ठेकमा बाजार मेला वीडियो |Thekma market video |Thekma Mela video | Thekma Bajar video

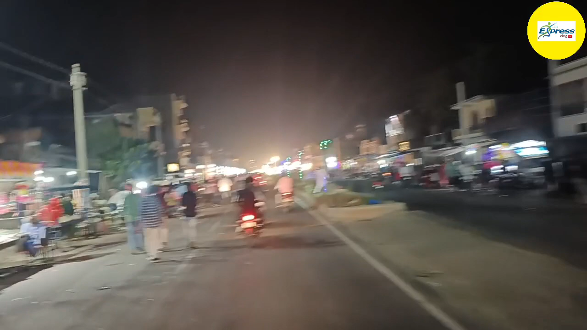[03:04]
लेकिन तब भी इतना भीड़ बहुत है। आप चारों तरफ भीड़ दिखाते रहिए हमारे YouTube फैमिली को, जैसा कि हमने इनसे वादा किया था कि हम आपको सब कुछ दिखाएंगे,
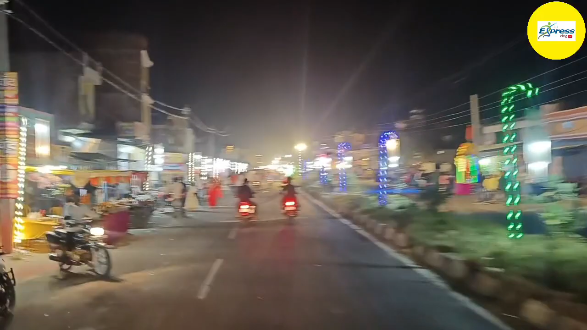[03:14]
पूरा दुकान दुकान दिखाते रहिए आप। अभी हम आपको पैदल भी चल के वीडियो दिखाएंगे, थोड़ा सा और भी आगे पहुंच जाएं।